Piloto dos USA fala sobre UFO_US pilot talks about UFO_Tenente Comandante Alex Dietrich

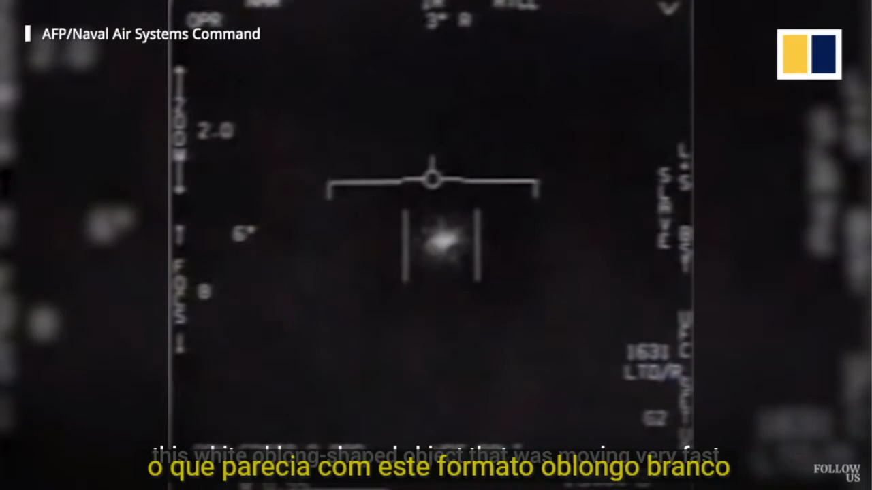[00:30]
This white, oblong-shaped object that was moving very fast,
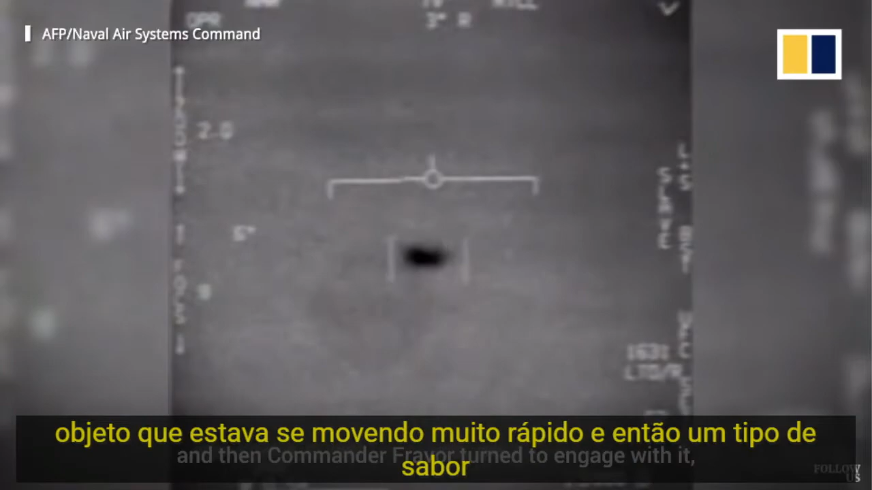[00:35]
and then Commander Fravor turned to engage with it,
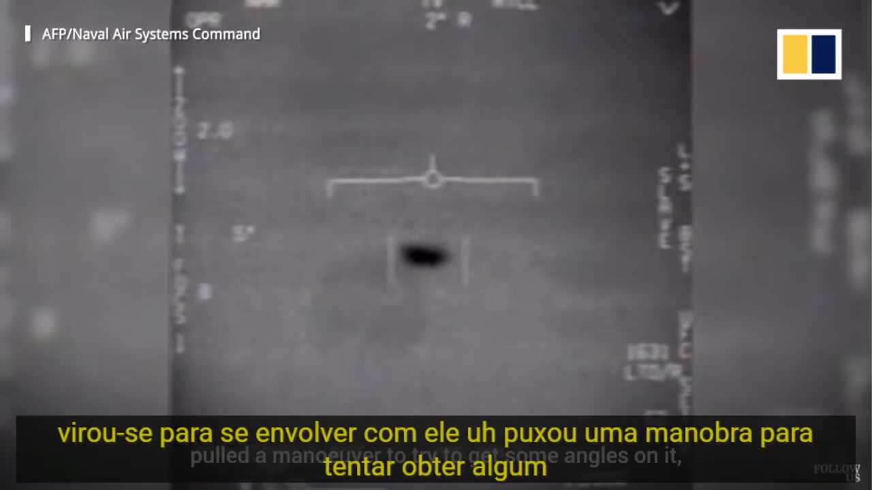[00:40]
pulled a maneuver to try to get some angles on it, and it appeared to respond in a way that we didn't recognize, and it surprised us,
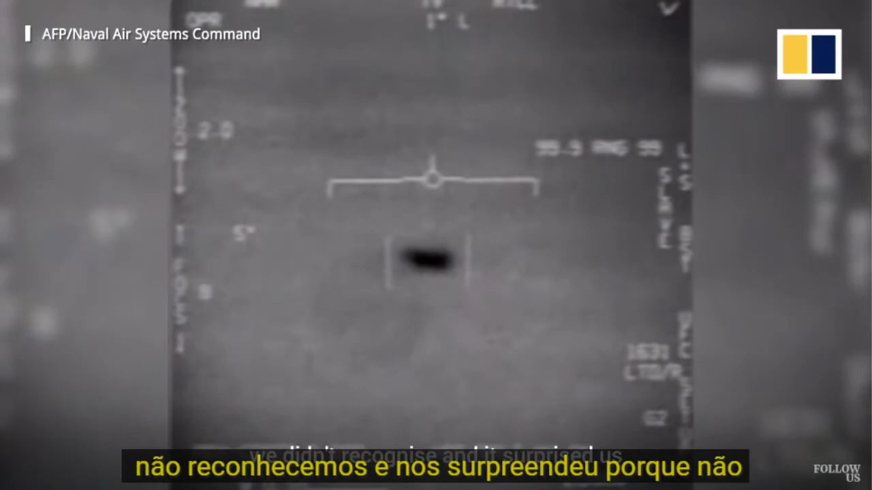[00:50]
because it didn't appear to have any visible flight control surfaces or means of propulsion.
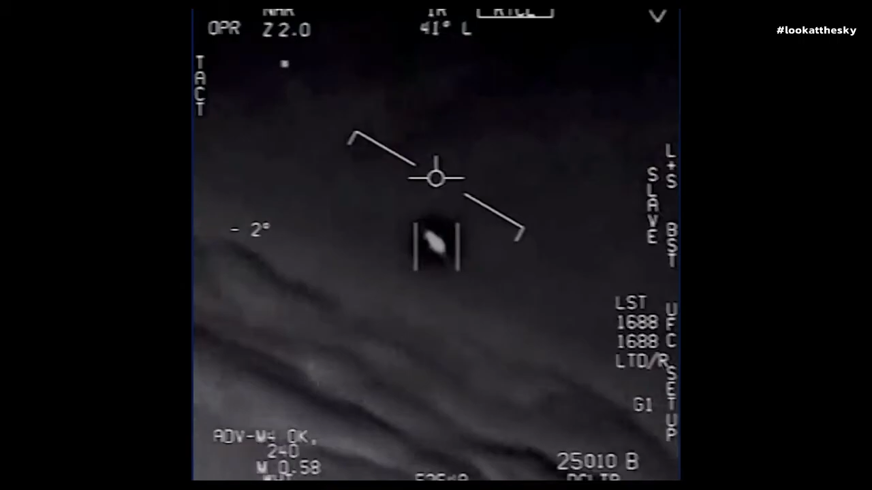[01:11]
They're all going against the wind, the wind's a hundred and twenty knots from the west. I don't know what that thing, dude. That's not our L&S though, is it? It's not. I do have an L&S, dude. Well, if there's a...
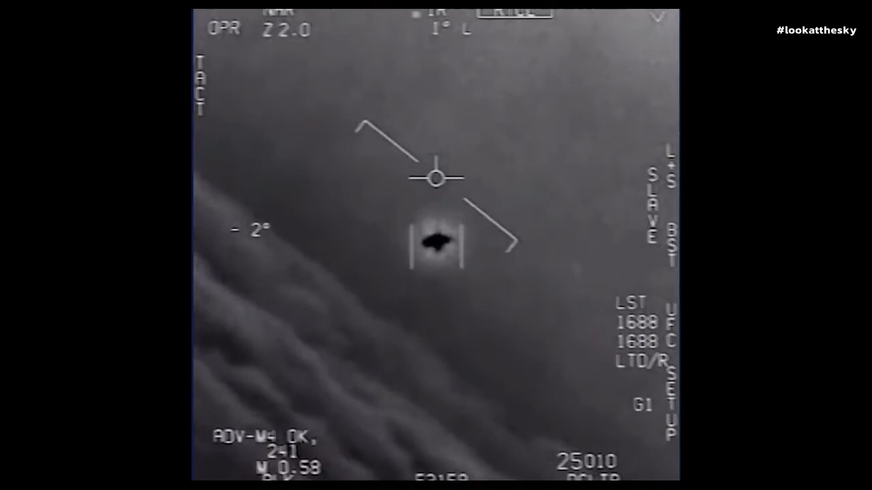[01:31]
Look at that thing! It's rotating.
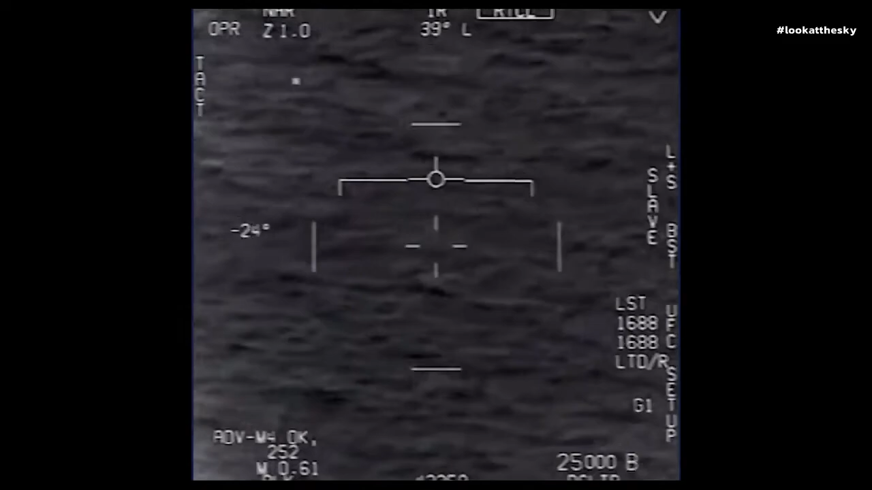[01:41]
It's rotating. Nickel 6-1-10, roger. Hey! Go ahead! Woohoo! Roger! Can you box with a target? No, I took an auto-track.
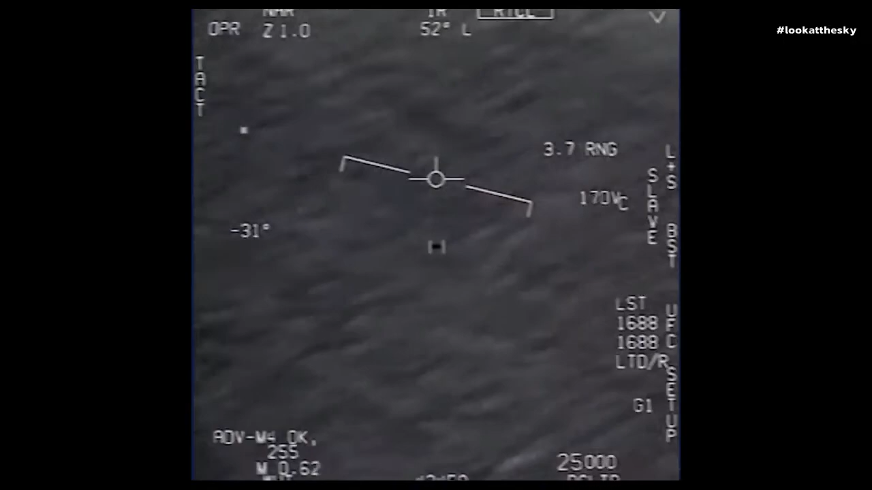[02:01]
Oh, okay. Oh my gosh, dude. Wow! Look at that! Look at that! Got it! Oh, okay. I'm so scared.